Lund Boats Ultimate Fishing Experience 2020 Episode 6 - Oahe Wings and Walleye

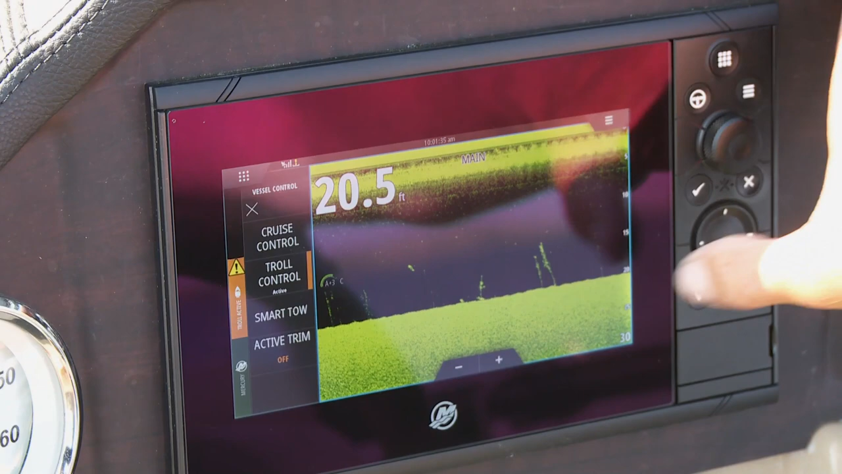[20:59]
On screen: depth 20.5 ft
everything Right through my Lowrance's And it's just like having another 9 inch graph If that's what I want at the moment Just